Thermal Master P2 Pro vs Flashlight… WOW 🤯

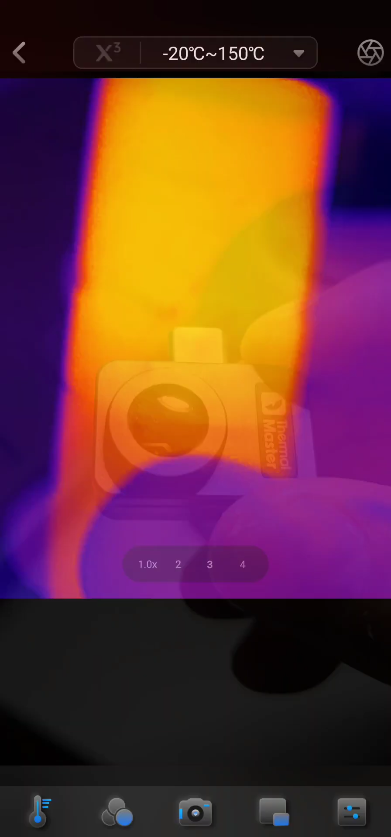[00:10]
I've got my Convoy S2 Plus here with micro arc oxidation.
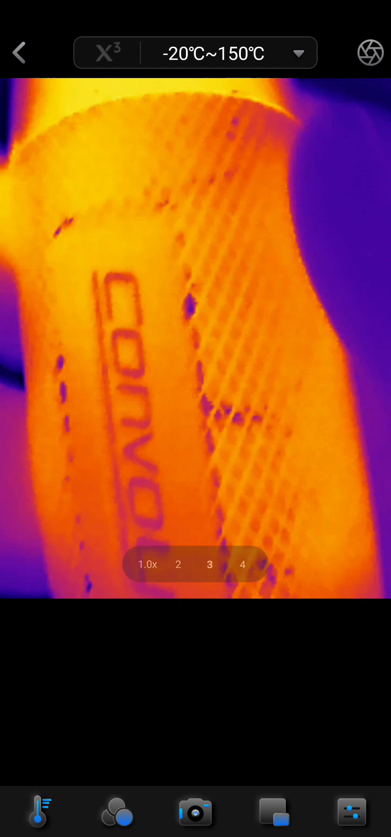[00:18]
I've had this light for a very long time and I'm actually using a thermal camera, a thermal imaging camera at the moment.
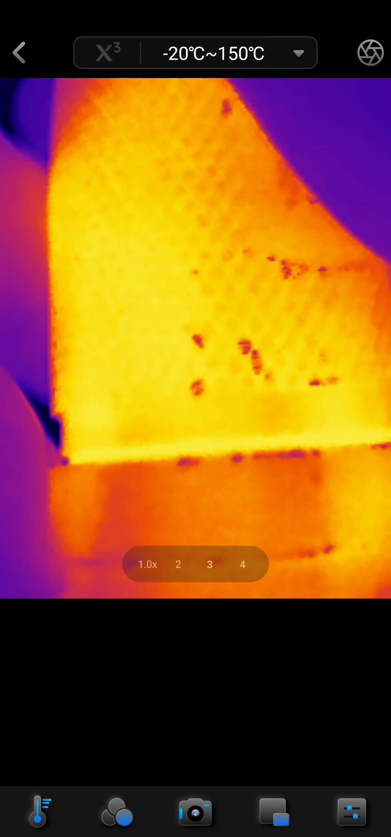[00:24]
The Thermomaster P2 Pro comes with this macro lens and
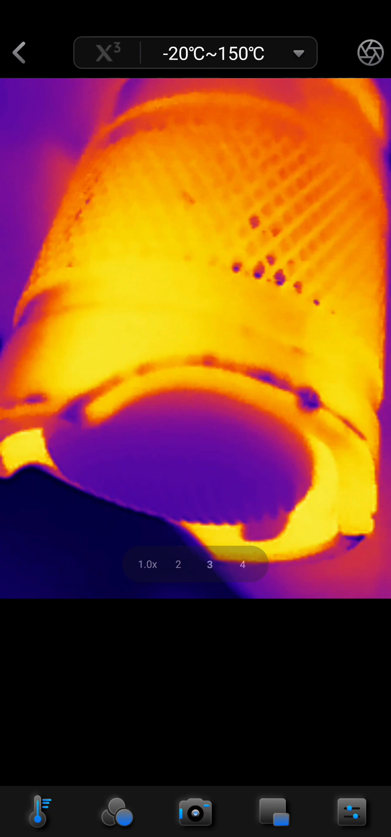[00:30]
you can see the areas that the micro arc oxidation or the anodizing has worn off.
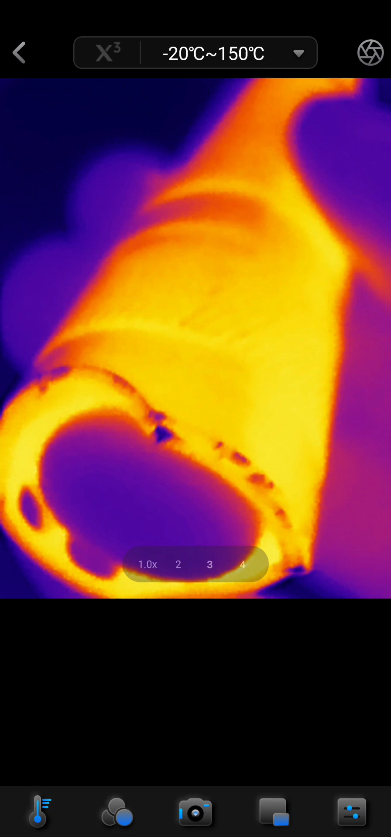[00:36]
Less heat is being transferred from the body
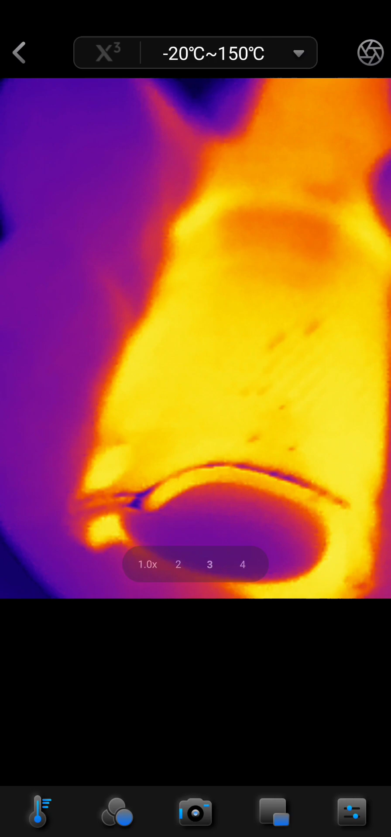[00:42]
so the actual coating is really important, preserving the coating.
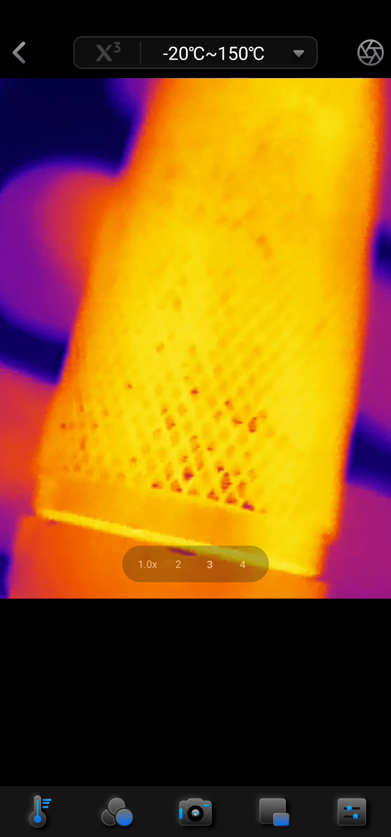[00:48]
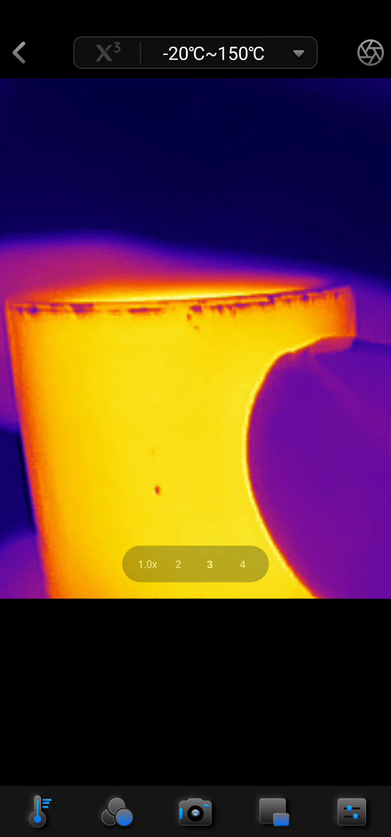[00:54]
And of course you know during the manufacturing stage as well but for the most part it's doing its job quite well.
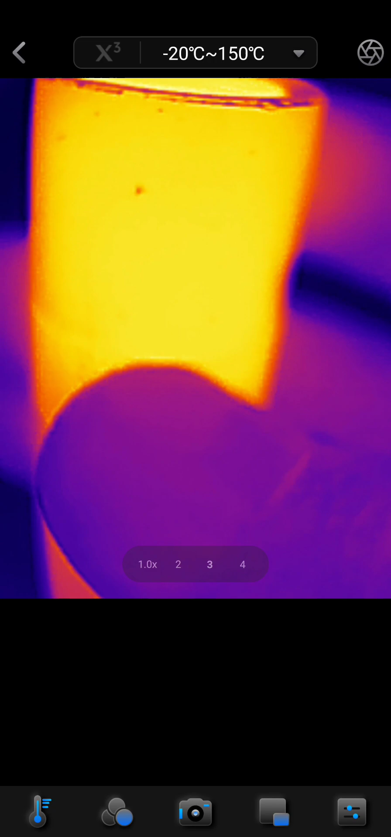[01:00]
And yeah, ding this up a bit over the years and down
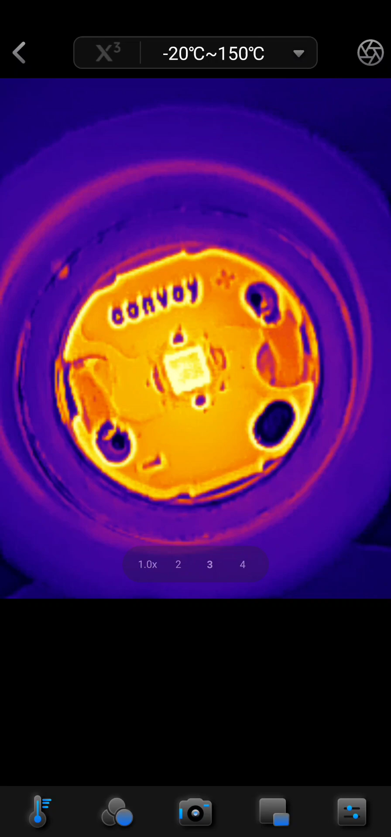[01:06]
the head here I've got the Nichea 519A.
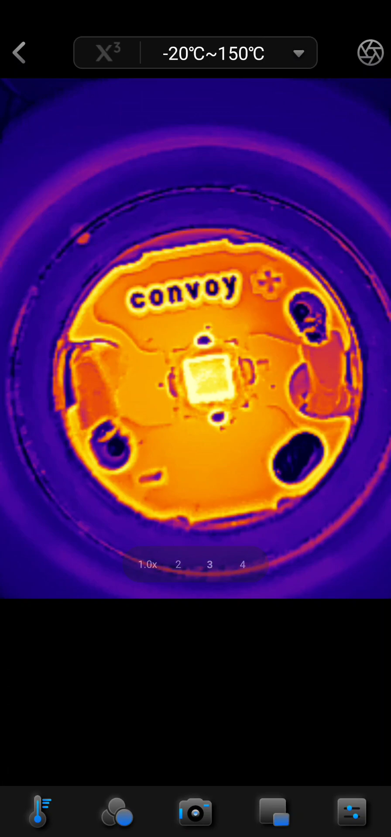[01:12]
Clean this video feed up a little bit.
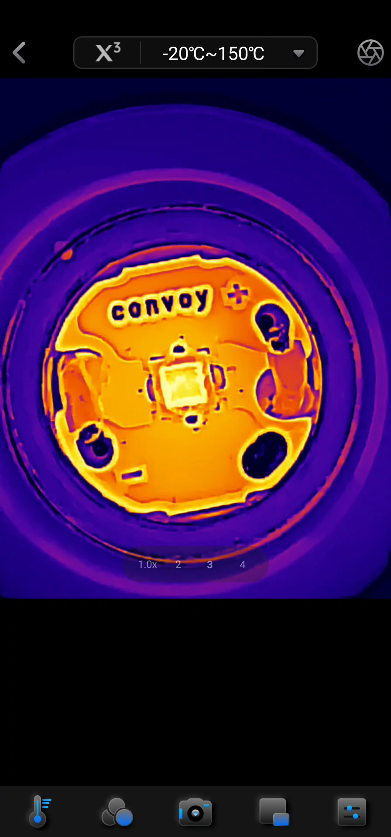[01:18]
And you can actually zoom into it a little bit.
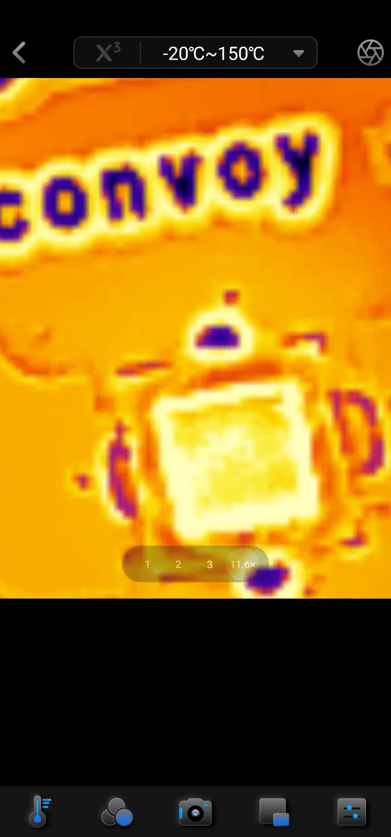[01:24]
Pretty cool. cool.
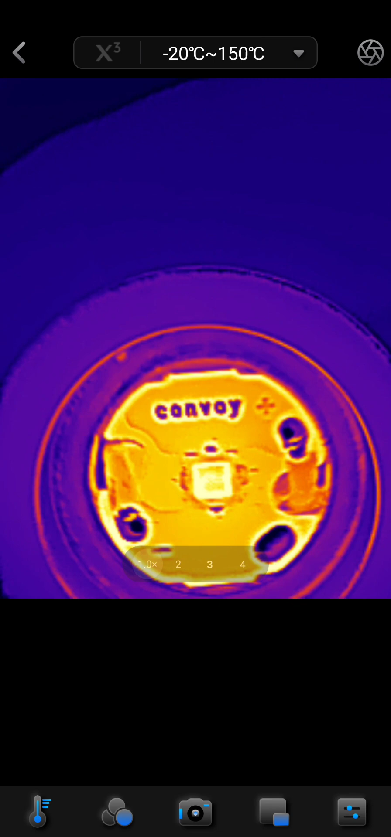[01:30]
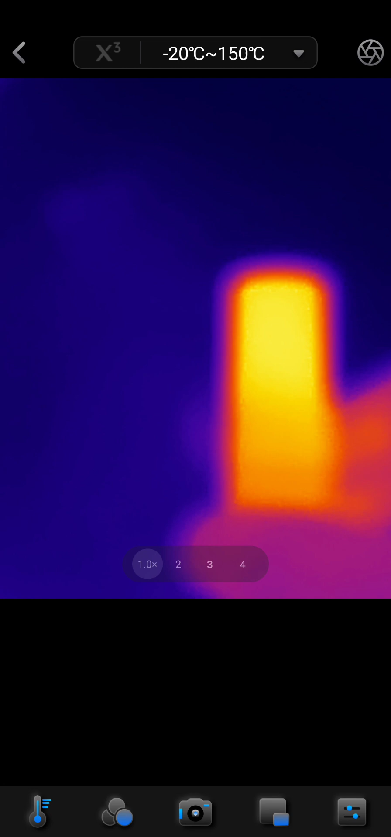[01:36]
And if I remove the macro lens you can get a better idea of which part of the light get hot. So it's on the highest mode at the moment. As you can see the head looks like a good, a bit hotter than the rest of the body.
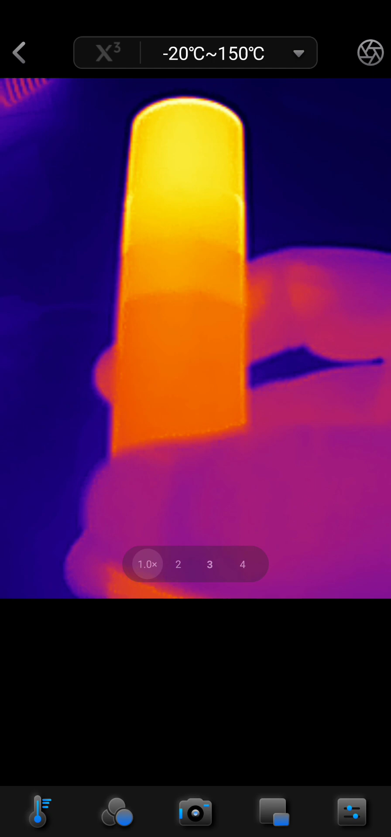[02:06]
And as I hold it as well,
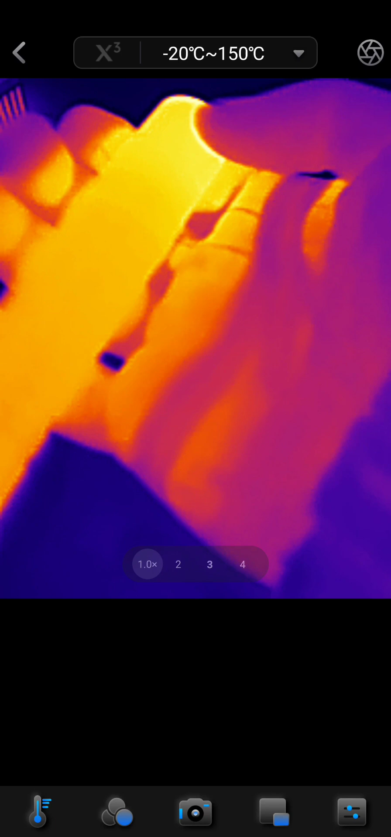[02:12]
see it's like warming my hand up in areas the head's like really getting quite hot though.